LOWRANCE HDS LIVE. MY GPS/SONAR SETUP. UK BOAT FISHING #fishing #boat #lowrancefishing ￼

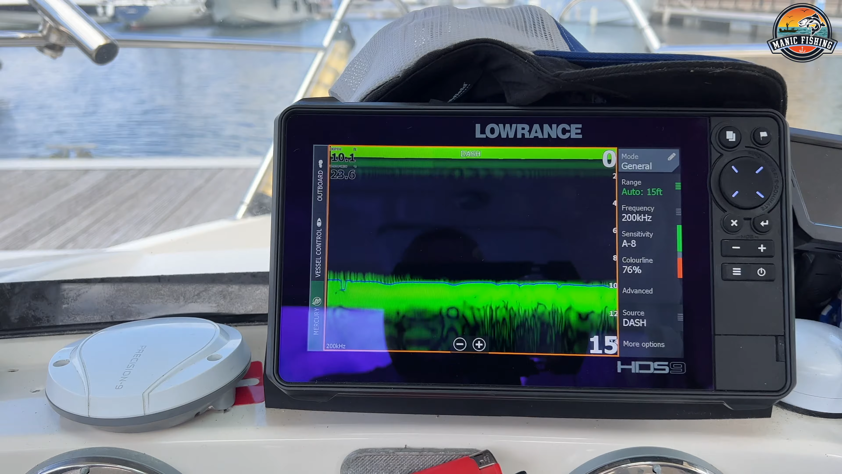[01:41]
that's the palette that I'm using.
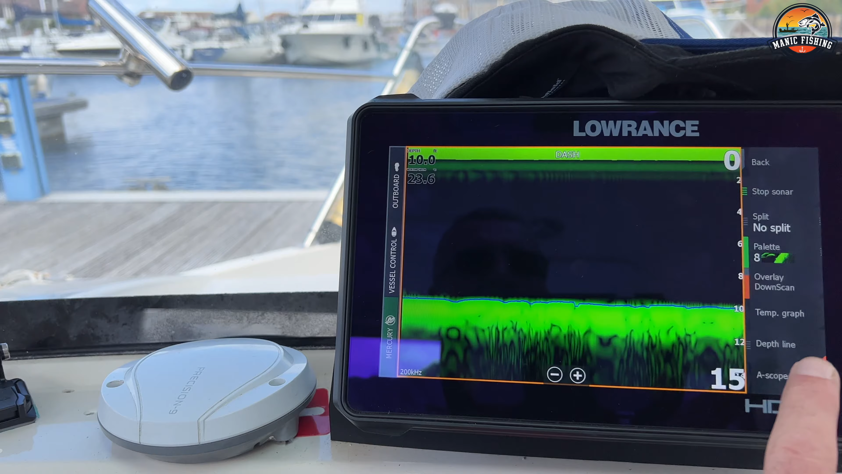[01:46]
You can change all of these to different palettes. You can add you know you can have whatever one you like really different. I just quite like this green one at the minute that's the one that's working for me and
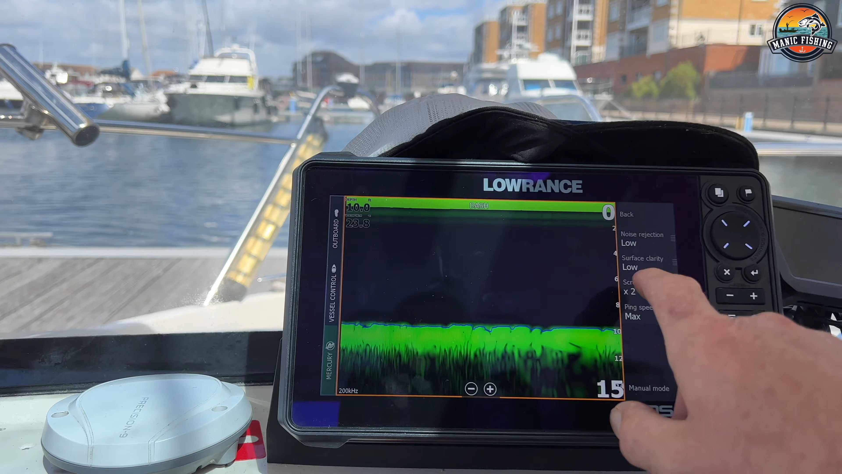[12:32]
scroll at two times because i get in a faster image and obviously my ping speed is at maximum so what that means is that the transducer
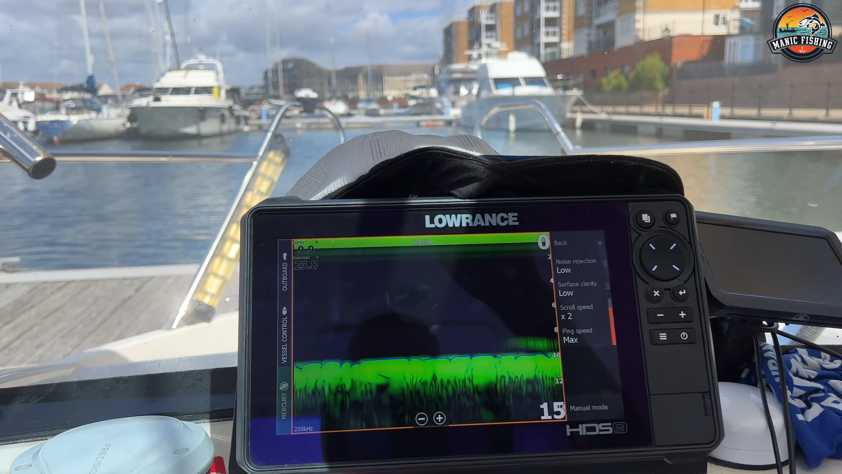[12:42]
is hitting the floor i'm coming back as quick as possible uh as i said i have have
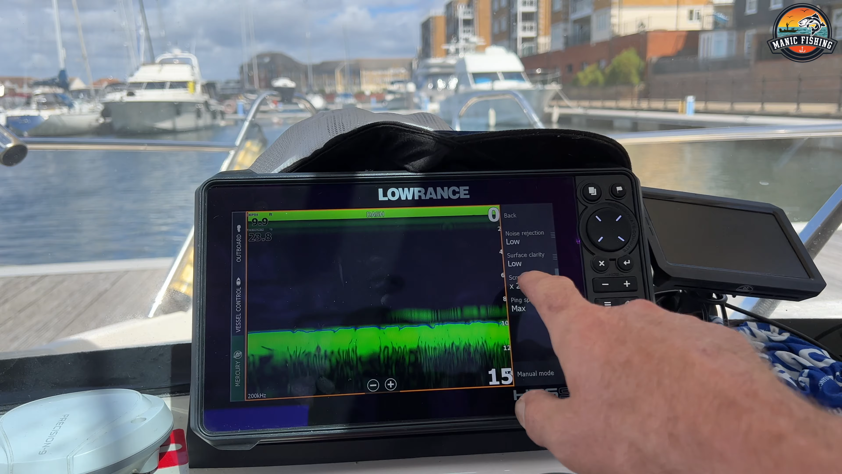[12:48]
it at scroll speed two some people have it normal times one times whatever i find this better because i'm getting a faster reading of what i'm going over so it gives me a better idea that's just how it works for me
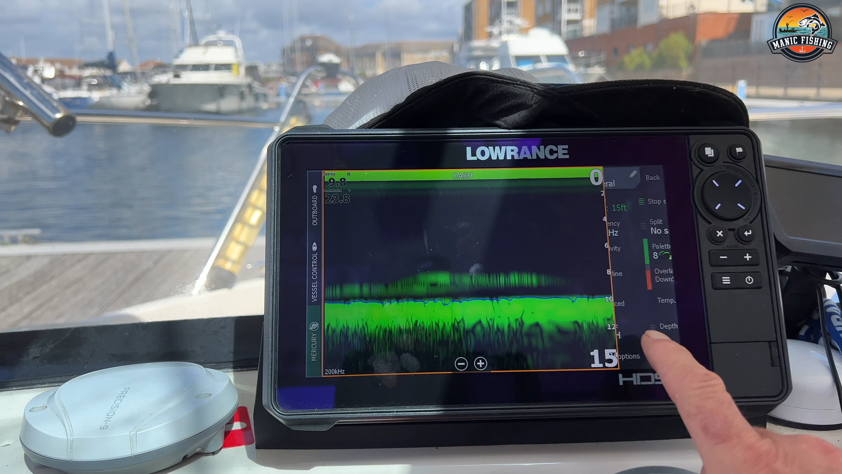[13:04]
okay uh and as i said you can have all these different palettes whatever ones you want so i mean
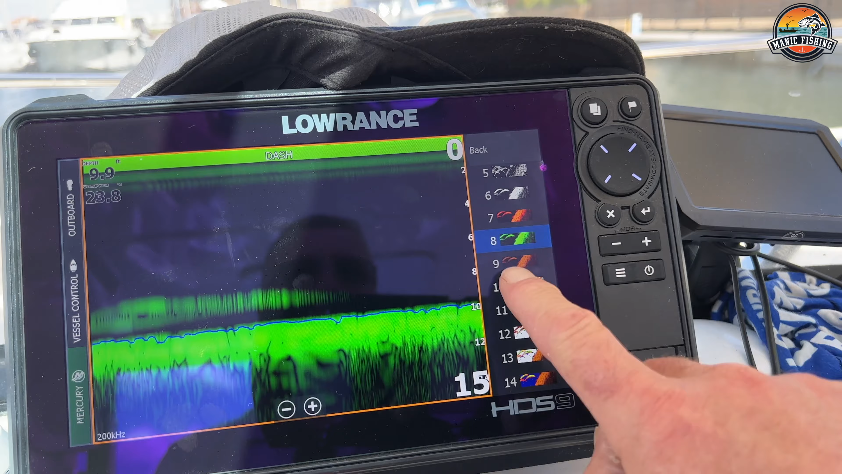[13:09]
that's quite a quite a nice one that's one that most people do use as i said at the minute
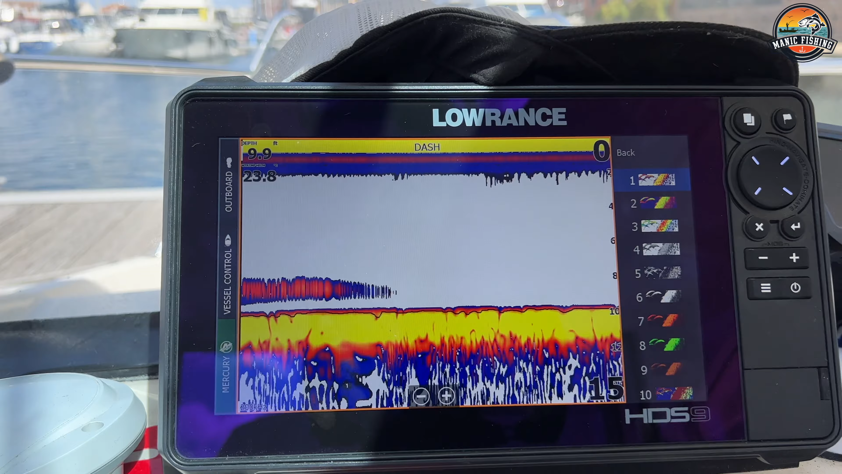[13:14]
i quite like this it's quite funky quite relaxing
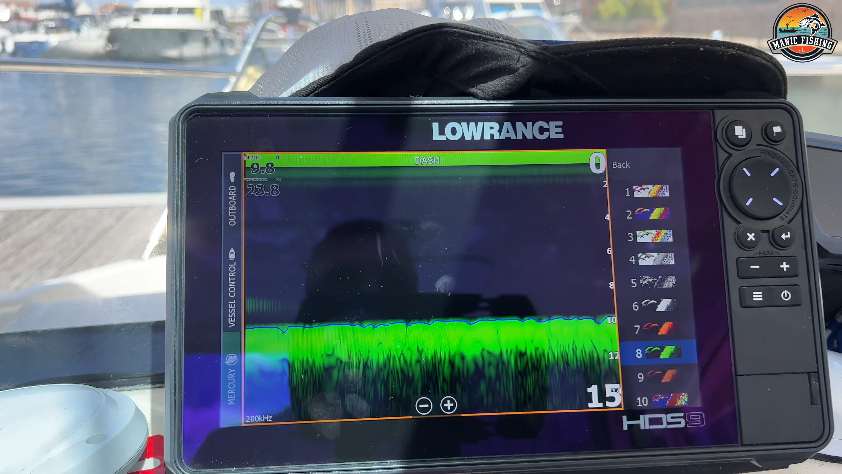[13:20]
so i use that one and you can have on this
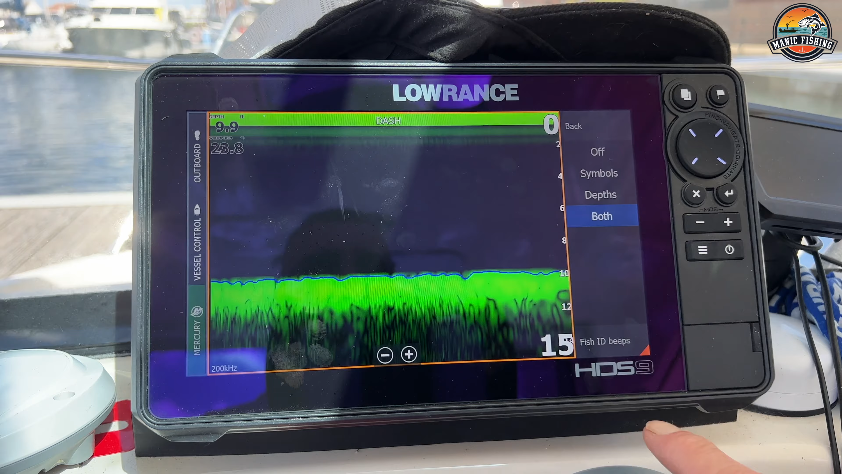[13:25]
i do like to have the beeps and i do like to have the symbols but you don't have to have that
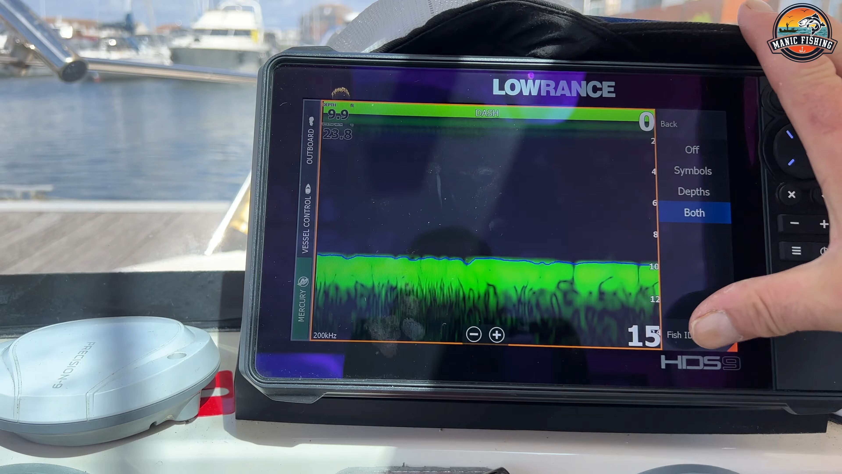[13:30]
you can turn that off um the fish id and beeps or you can
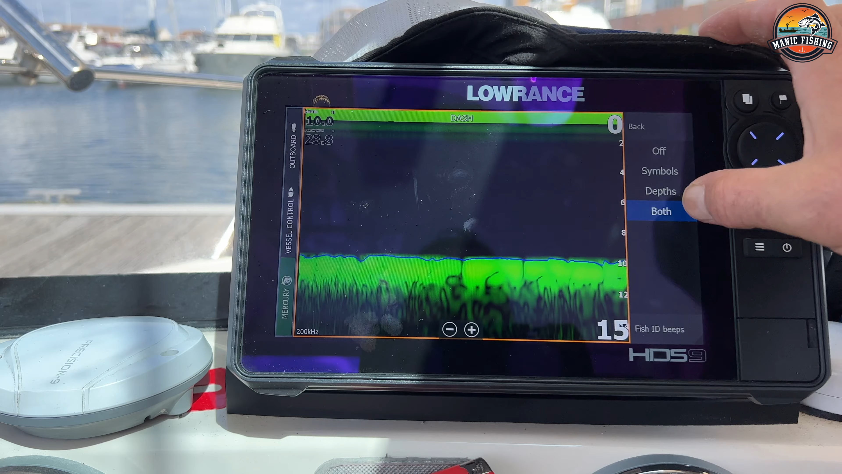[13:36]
just have uh the symbols or whatever but i quite like to see the fish there
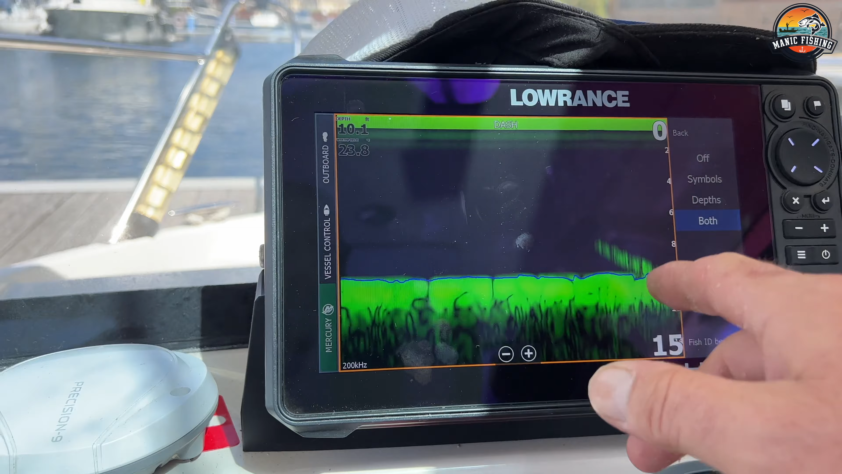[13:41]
i mean a lot of people like the arcs and that it's it's all down to to your own preference
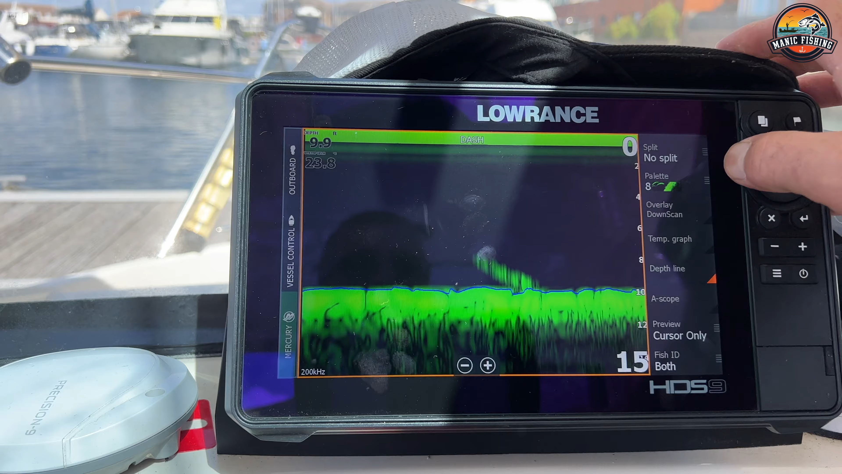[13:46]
really um right okay let's come on to the uh the side and down